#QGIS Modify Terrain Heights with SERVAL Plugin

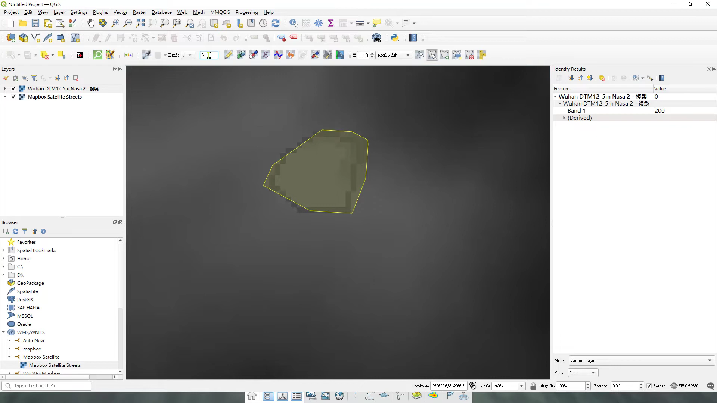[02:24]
Okay, and then you do this thing again. So what you can see, let me see if I can do it. You'll shade.
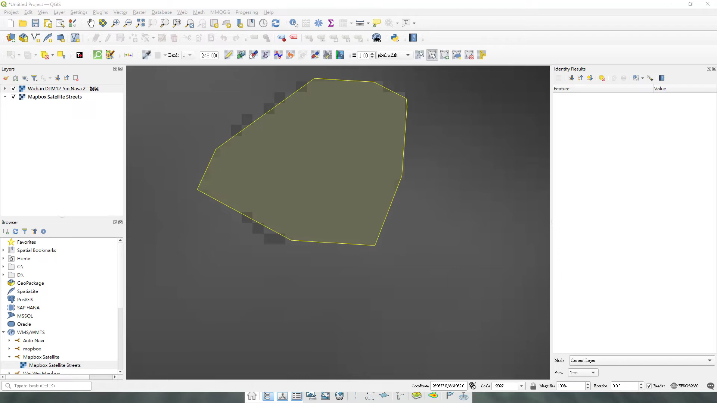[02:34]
To be more clear, apply.
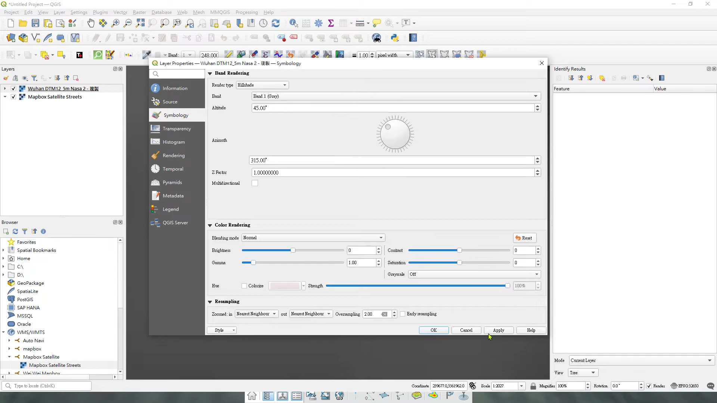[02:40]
Okay, so you can see the value over here. More or less to be a more like a platform where the building is.
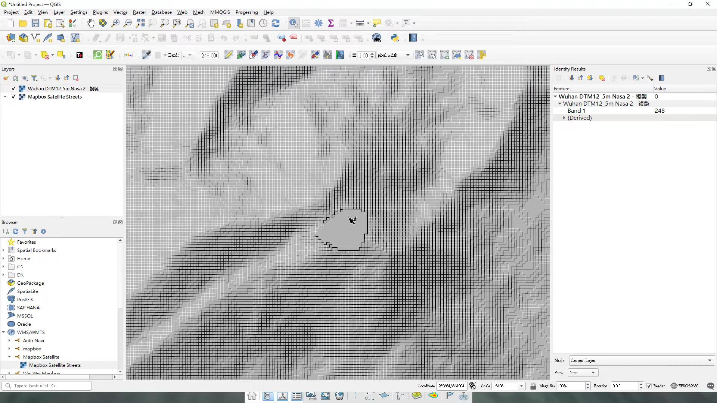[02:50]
And the band will be like 248 for band one. So all the other part of the mountain will be.